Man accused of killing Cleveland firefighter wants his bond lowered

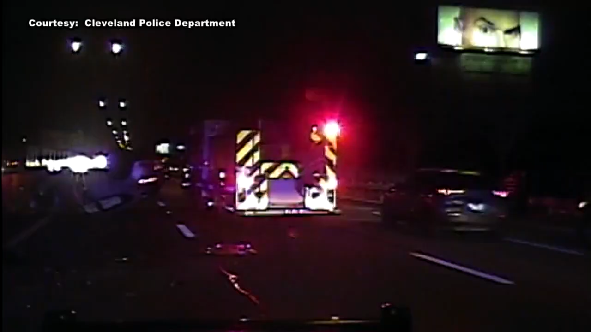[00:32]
Police say he went through barricades set up along I-90, barricades up because of an accident, Tetrick, they're helping out.